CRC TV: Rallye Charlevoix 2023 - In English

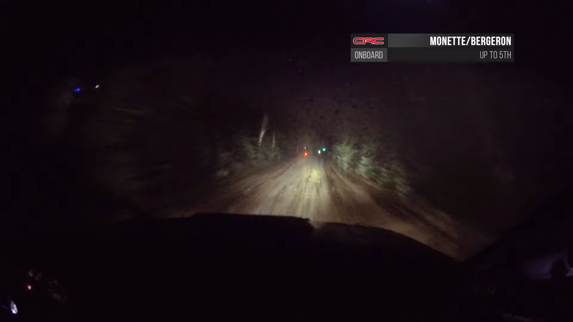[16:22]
As they pass Bailey on the stage, they move up into fifth overall. Duddy and Hugh Don are far too smart to play games in the night and in these conditions.